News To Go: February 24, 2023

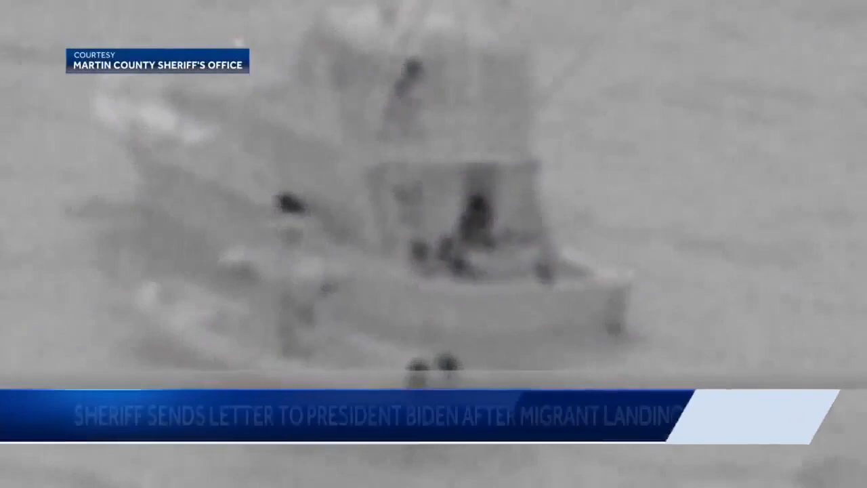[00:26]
Meanwhile, Martin County Sheriff William Snyder has sent a letter to President Joe Biden after nearly 80 migrants were detained on a boat right near Sailfish Point, right off Hutchinson Island.